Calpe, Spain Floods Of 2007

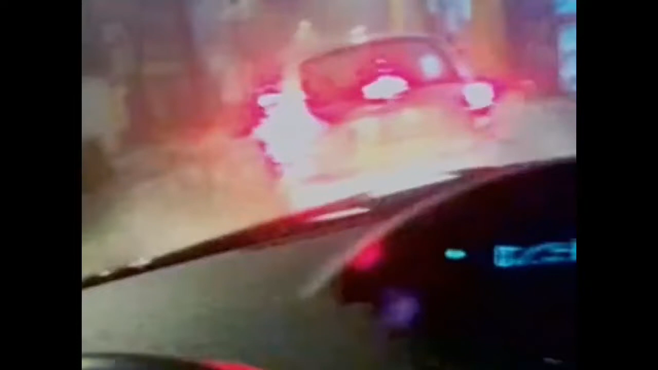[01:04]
Jose is unable to move to safer ground due to the unfolding chaos just ahead.